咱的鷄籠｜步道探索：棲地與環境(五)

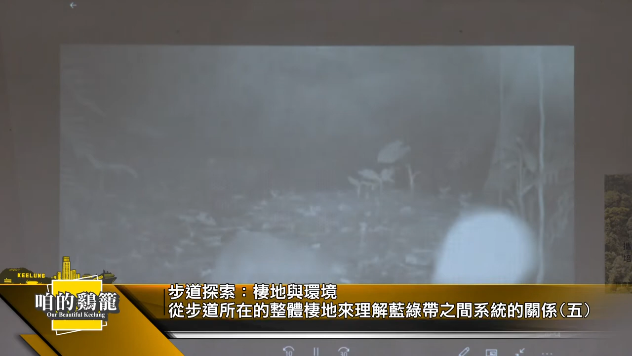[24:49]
好，所以我们就看到了白鼻星、麝香猫、
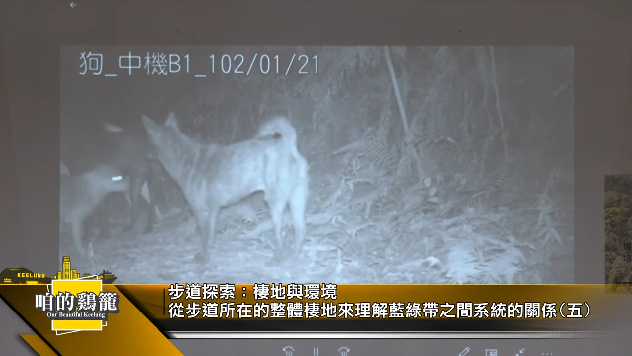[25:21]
哦，狗如果咬穿山甲，那穿山甲，哦，等一下有一段影片，大家也可以看一下。
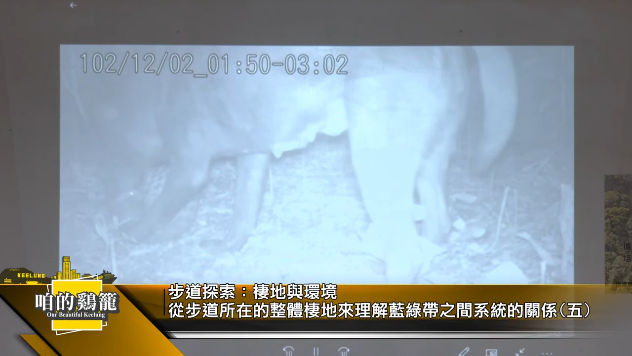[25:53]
1:50咬到3:02，后来是穿山甲胜。好，但是问题是什么？这是大只的，小只的怎么办？是不是哦？好，对，你看这个狗真的是，所以后来国际那个穿山甲年会就跟我们要段阵营，你看看这哦，所以那个狗真的是不能放到野外去哦，这个对象。有听到这个声音吗？
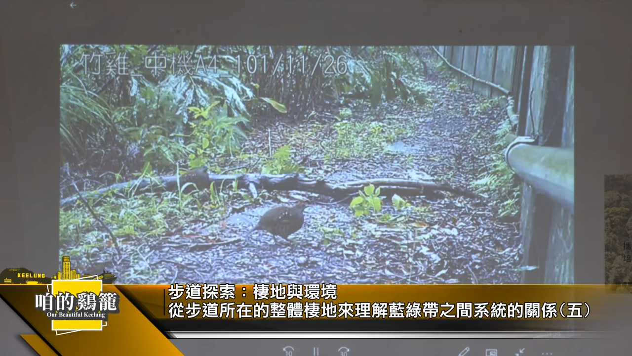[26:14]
有吧？对不对？围墙旁边就大马路，是不是？好，所以我来讲说，其实。
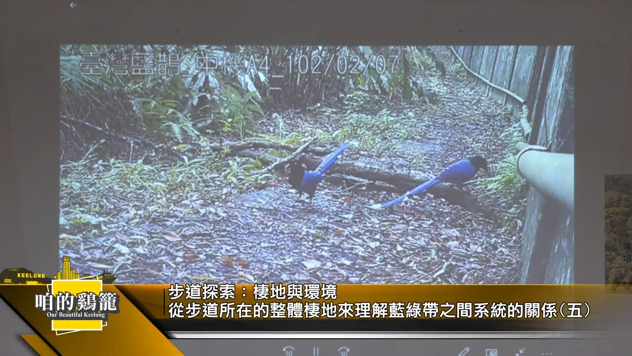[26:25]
我们的物种没有我们想象中离我们那么远了、啊，台湾蓝雀，好，
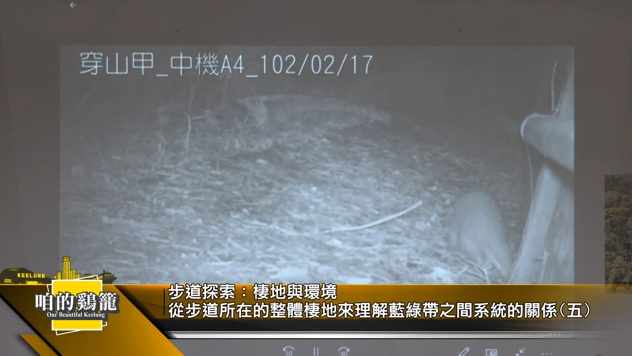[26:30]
你看这围墙旁边就大马路哦，对不对？好，这是一只松鼠，哎，奇怪，为什么要拍那松鼠？
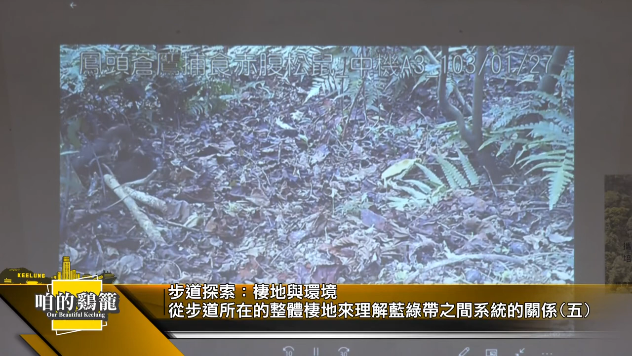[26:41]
是因为有一只凤头苍蝇下来吃这只松鼠，然后它就在那边表演那个石敬秀。就是在那边把那个一路把那个赤腹松鼠吃完的那个过程，因为太大只了，它带不走。有听到车子声音，对不对？啊，我要讲的是说，其实这些物种，你真的是，
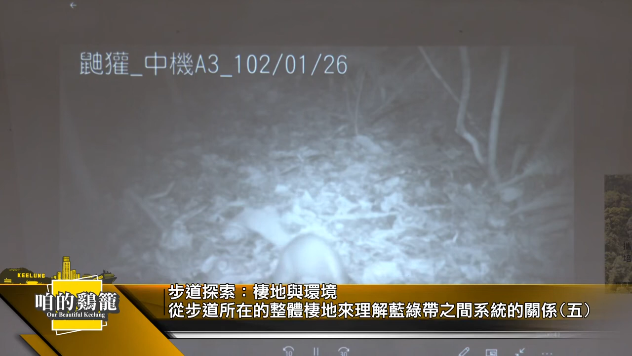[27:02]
好，你看，如果把这个地方把它变成是水泥的，对不对？它就没有办法这样抓，对不对？找东西吃，这是很努力在工作找东西吃的幼獾，是不是？